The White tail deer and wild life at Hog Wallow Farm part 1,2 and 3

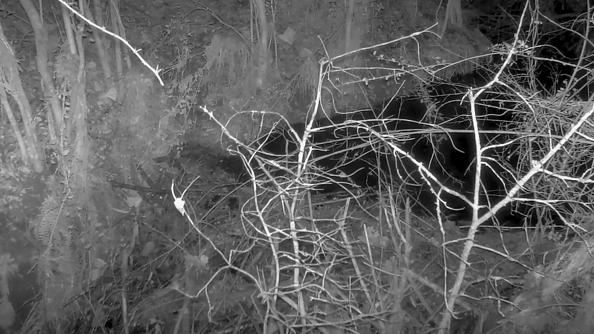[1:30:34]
This beaver, however, built her dam where the water backed up into our hay fields. Unfortunately for her, we had to lower part of her dam to drain the fields. Don't worry though, she had another dam already in progress further downstream and is already rebuilding the one we lowered.
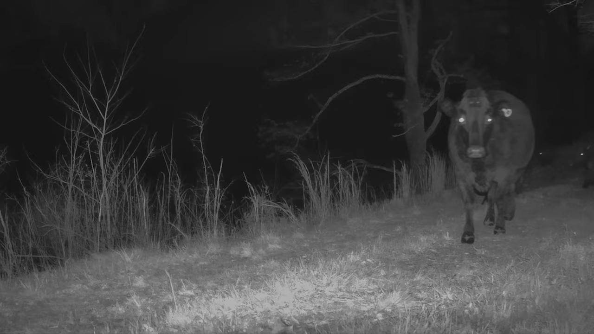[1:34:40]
A few of the neighbor's cows escaped from their farm and have been wandering around Hog Wallow for several weeks. They are very hard to catch. Several attempts to do so have failed so far. The cows have made themselves at home. Thus far, they have knocked over 3 cameras and slobbered on several more. Hopefully, we can corral them soon. Normally, deer and cows get along.
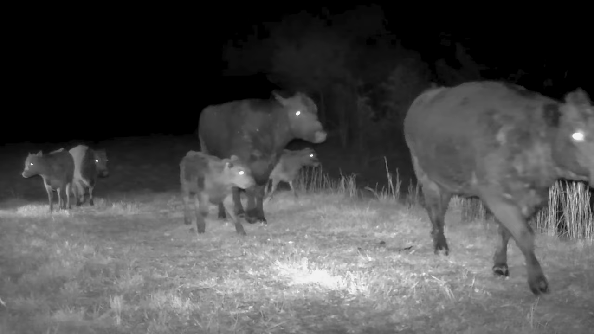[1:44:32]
Several attempts to do so have failed so far. The cows have made themselves at home. Thus far, they have knocked over 3 cameras and slobbered on several more. Hopefully, we can corral them soon. Normally, deer and cows get along.
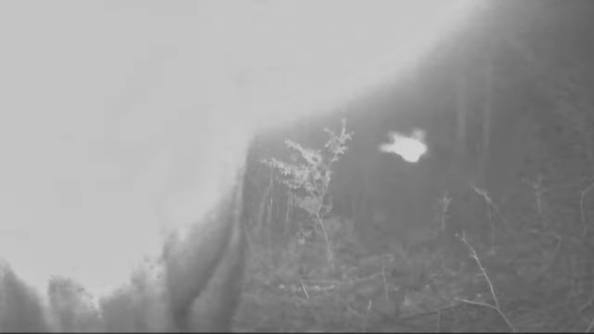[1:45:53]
In one attack on the cameras, they completely turned it upside down.